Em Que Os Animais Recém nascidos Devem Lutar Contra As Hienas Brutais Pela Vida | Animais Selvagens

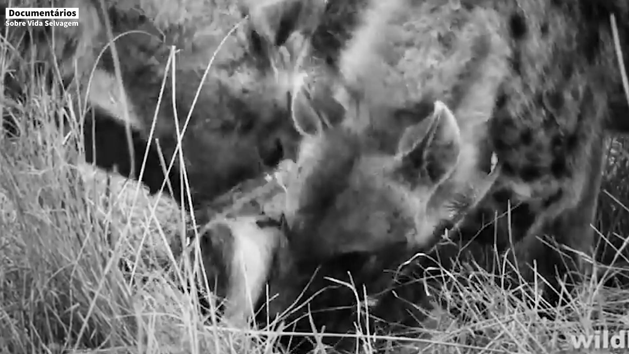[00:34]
Fazendo com que a presa não tenha tempo de reagir.
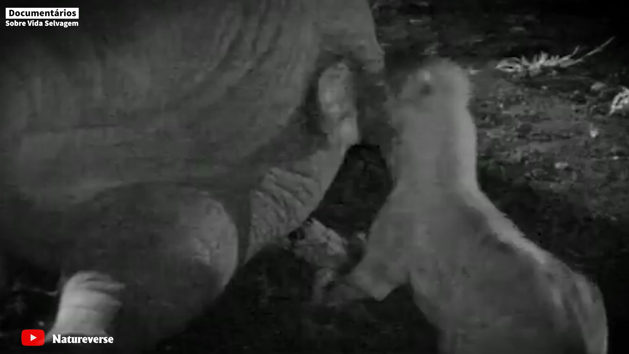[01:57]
A hiena avistou isso e começou a procurar uma refeição na carcaça do grande animal.
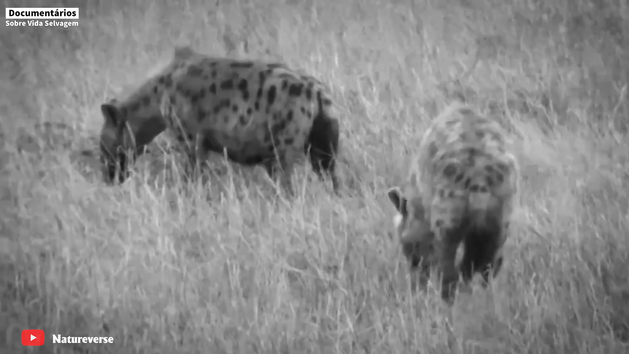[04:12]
As hienas rapidamente processaram sua refeição
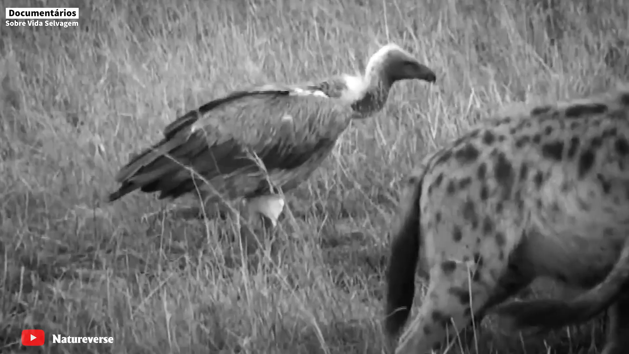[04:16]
sob os olhares assustados das outras hienas.